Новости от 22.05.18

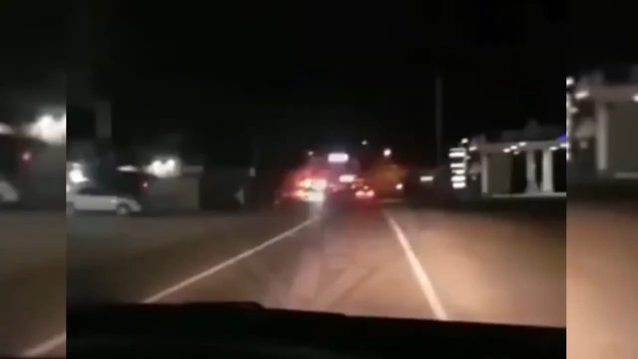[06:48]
Очевидец происшествия снял случившееся на видео в тот самый момент, когда на месте уже работали пожарные.